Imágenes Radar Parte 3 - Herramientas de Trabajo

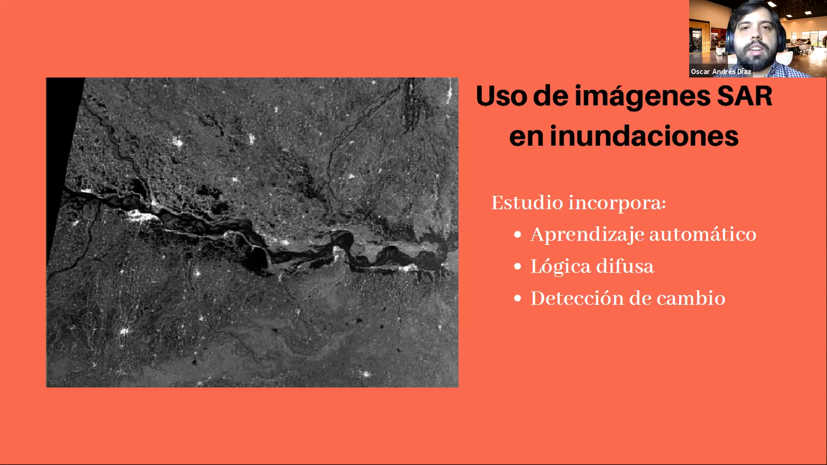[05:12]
Entonces la información SAR se puede utilizar para ver directamente lo que está pasando en esta región, independientemente si es día, noche o si es la época lluviosa, etc. Entonces el estudio que nos habló Cristian habla de que se está utilizando las imágenes
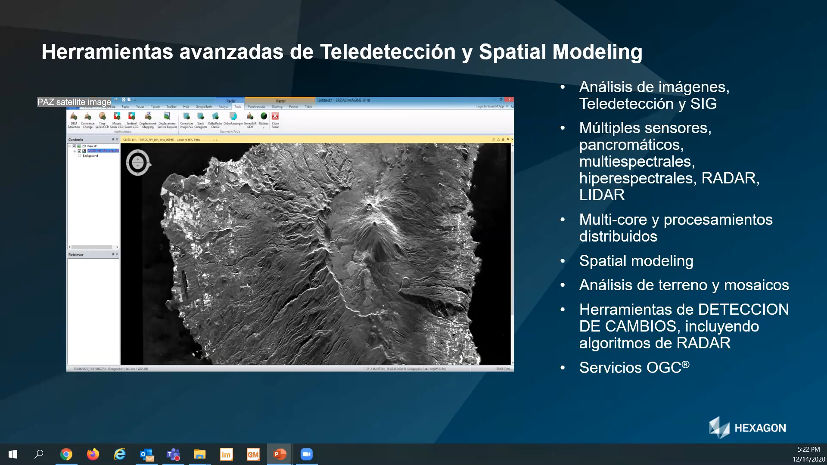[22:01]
nubes y haya que hacer mosaicos para intentar eliminar estas nubes todo este tipo de herramientas las queremos incluso automatizar las podremos vincular además a servicios OGC para que la información se pueda automatizar lo que yo quiero hoy es no solamente mostrar las herramientas sino hacer ver como el radar con las herramientas adecuadas como es el caso de las que nos ofrece Artas Imagine se puede convertir en algo fácil de entender es decir habrá un análisis experto por supuesto y un nivel siempre experto
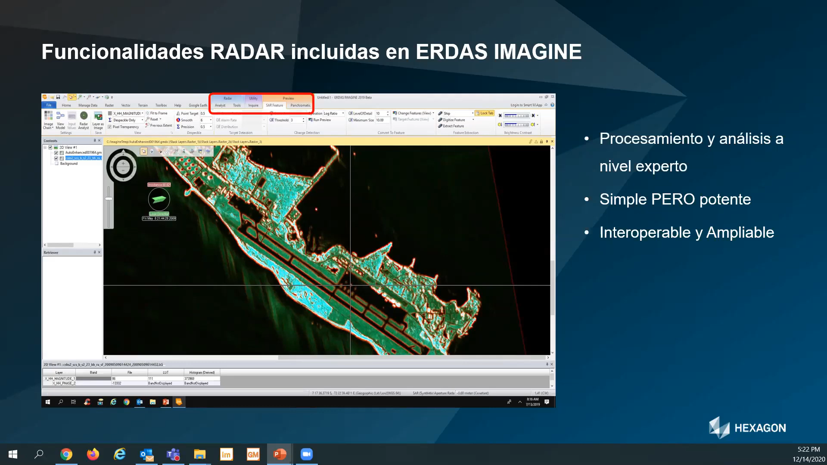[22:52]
el reproducir esa información es algo muy simple muy simple pero muy potente y siempre interoperable y ampliable siempre estamos en continuo crecimiento en cuanto a sensores en cuanto a tipo de análisis que podamos realizar con las imágenes etcétera es un ejemplo bastante bastante
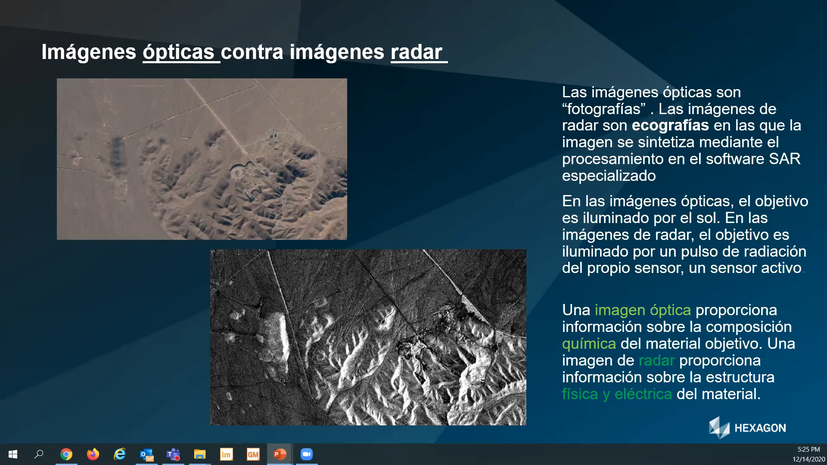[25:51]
según el número de bandas si utilizamos a la banda del infrarrojo podremos obtener información sobre la vegetación aquí con el radar obtenemos información adicional porque podemos obtener información de la estructura física y eléctrica del propio material debido a las longitudes de ondas que estamos utilizando
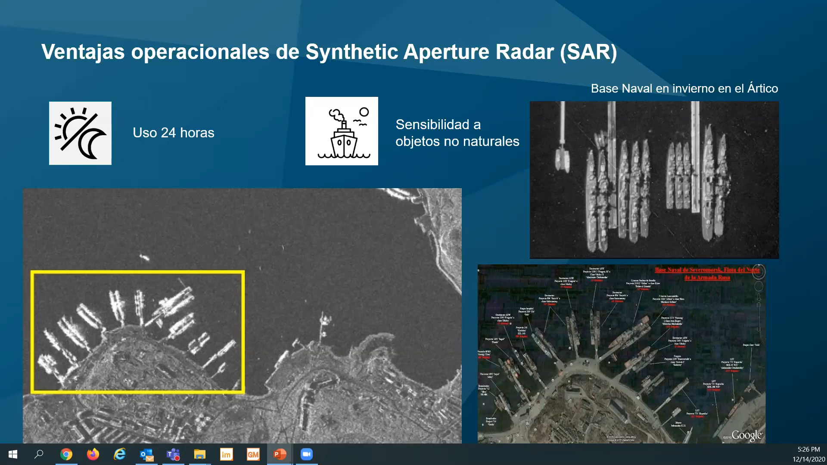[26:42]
los tipos de buques que están en el puerto en un momento determinado 24 horas sensibilidad a objetos no naturales nos devuelve la composición física del objeto independiente del tiempo pero ya no solo en las coberturas de nubes naturales sino este es un ejemplo real de la planta nuclear de Fukushima después de que explose o no y como veis somos capaces de limpiar y de
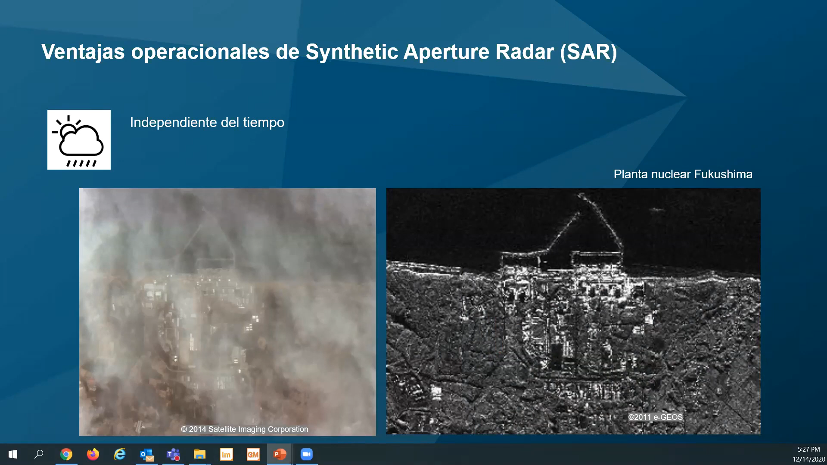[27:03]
visualizar de una forma totalmente limpia lo que es la central penetración a través de los modelos o sea penetración por debajo del terreno no solo podemos generar el modelo digital de terreno sino penetrar a través de él las condiciones tienen que tienen que ser unas condiciones favorables pero por ejemplo de la imagen de la izquierda que es una imagen óptica a la imagen de la derecha es el
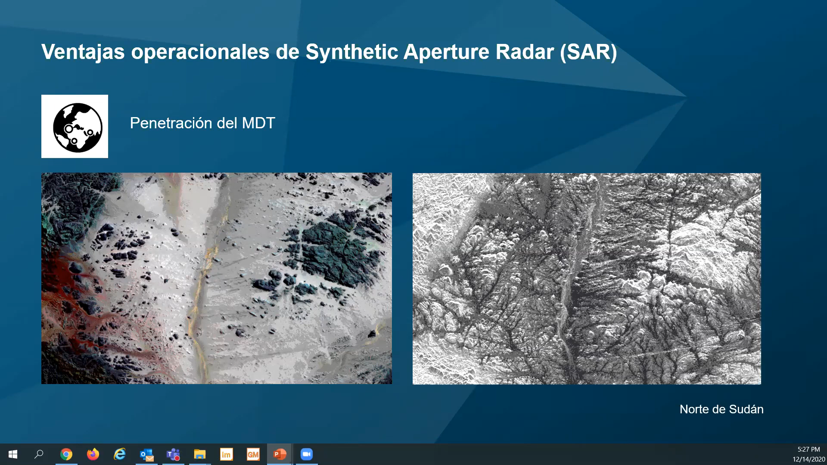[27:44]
norte de Sudán es una zona desértica lo que nos facilita bastante la penetración vemos como se ve mucho mejor la estructura de todo lo que es la ladera hasta la zona de de deranje del valle de esta zona la penetración en el subsuelo en este caso estamos hablando de una refinería en Irak donde incluso si queremos hacer un estudio de cómo ha sido la construcción de esa refinería a la izquierda vemos que no se pueden detectar mucho las tuberías o las líneas de drenaje que están en el
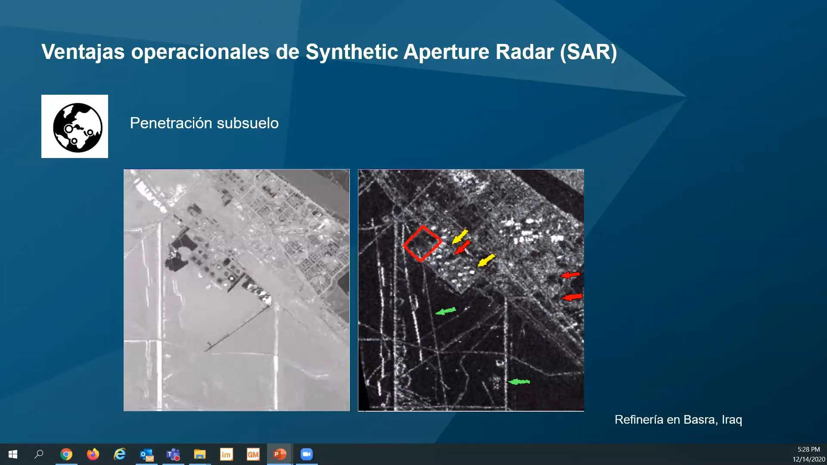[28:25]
subsuelo sin embargo la parte de la derecha sí que se pueden obtener mediante imágenes SAR esa información al final lo que nosotros queremos y dependiendo de si estamos hablando solamente de un punto de vista o de varios puntos de vista esto también se comentó en sesiones anteriores lo que nosotros tenemos con el radar es un valor un valor digital por cada píxel que está constituido por dos por dos valores diferentes la magnitud y la fase y esa es la diferencia fundamental con una imagen óptica y mis herramientas las herramientas que me proporciona el software
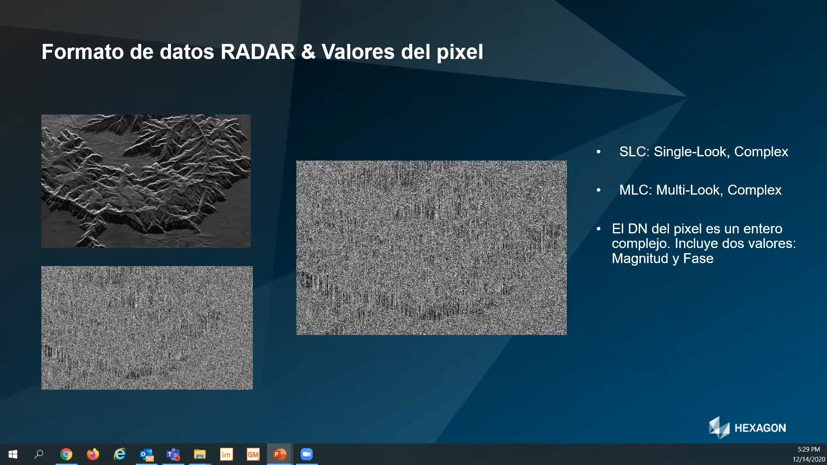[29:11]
debe de ser capaz de cada de cada valor digital extraerlo y manejarlo con la herramienta adecuada para que me dé la información que yo necesito al final es así o sea nosotros tenemos dos valores en cada uno de los píxeles la magnitud